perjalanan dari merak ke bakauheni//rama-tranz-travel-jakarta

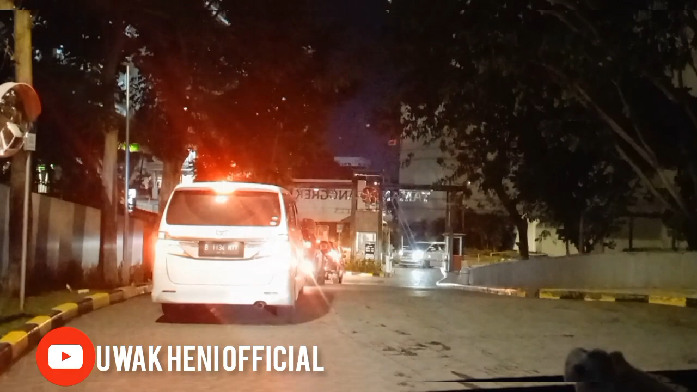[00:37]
Sekarang secara virtual lagi, Uwa mau ajakin kalian
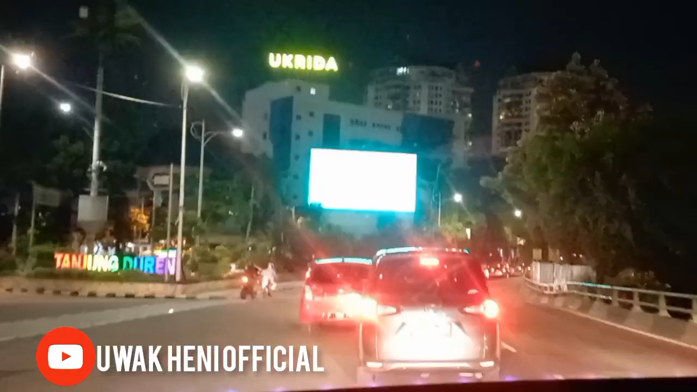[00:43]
perjalanan ke Merak menuju Bakauheni. Uwa menggunakan travel Rama Trans.
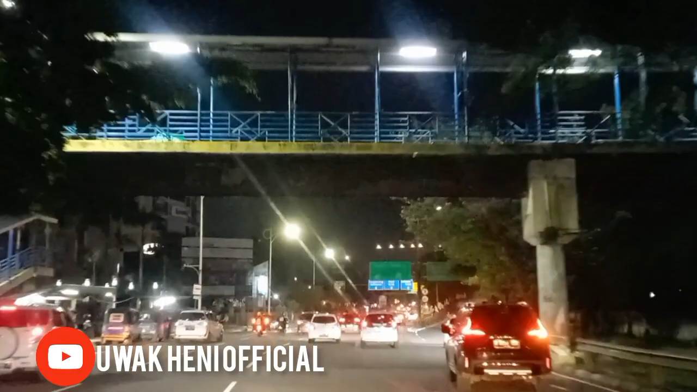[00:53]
Mobil travel adalah salah satu transportasi yang sering digunakan oleh masyarakat dalam melakukan perjalanan ke luar kota,
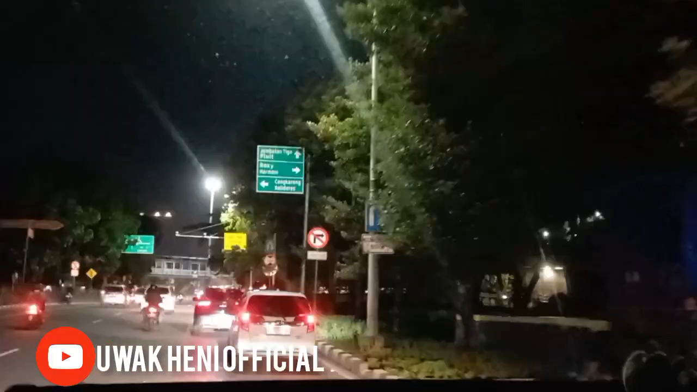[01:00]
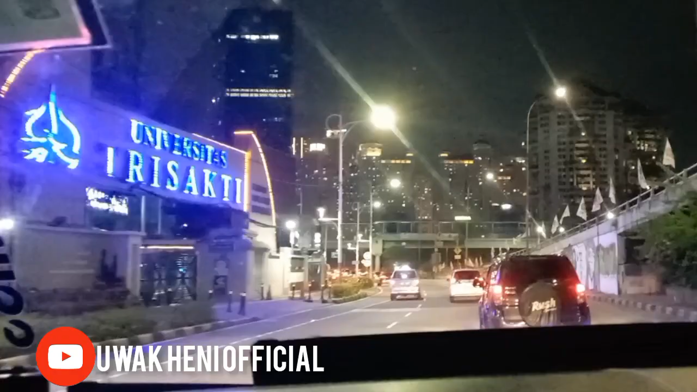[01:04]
seperti Uwa dari Jakarta menuju Bandar Lampung. Jadi ini Uwa rutenya dari apartemen dijemput jam 10 malam dan
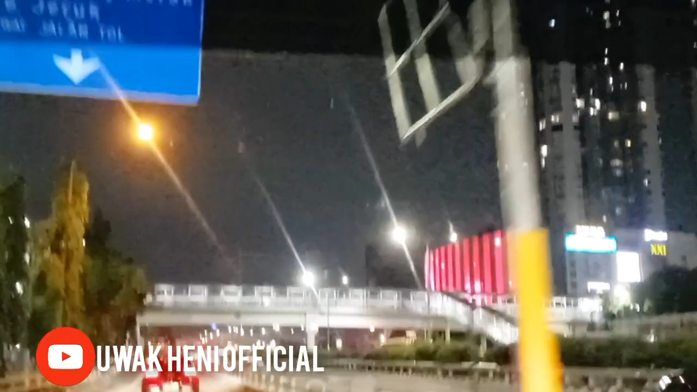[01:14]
langsung penjemputan ke penumpang yang berikutnya.
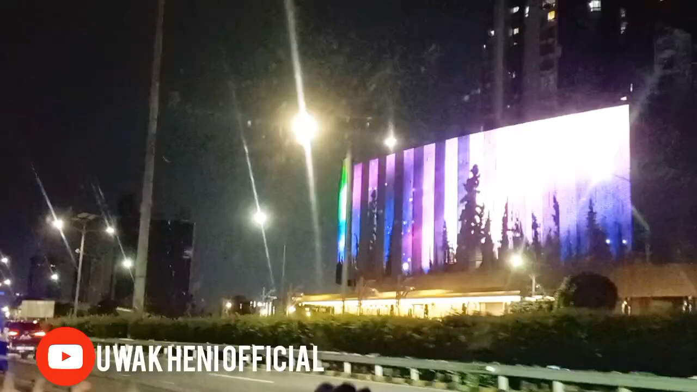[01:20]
Ini perjalanan penjemputannya Uwa skip ya guys, karena untuk jemput-menjemput penumpang itu sampai 2 jam guys baru selesai.
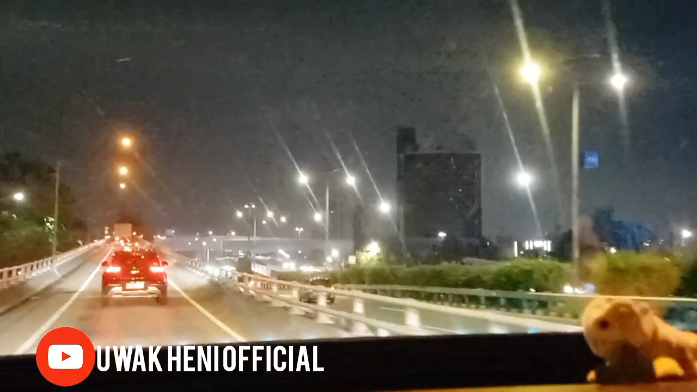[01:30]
Lanjut menuju ke gerbang tol Merak.